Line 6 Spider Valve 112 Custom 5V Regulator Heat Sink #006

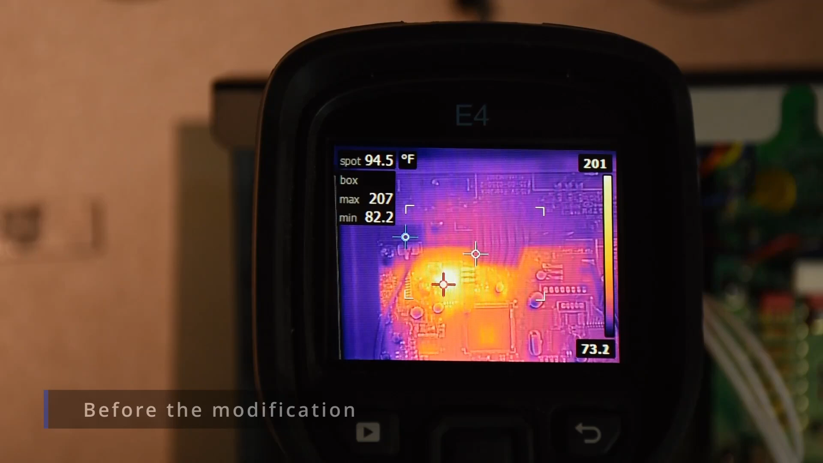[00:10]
On screen: spot 94.5°F
Okay, looking at the amplifier after it's been powered up for about a half hour and that five volt regulator is around 208 degrees and this is with the standard heatsink which is just an aluminum standoff.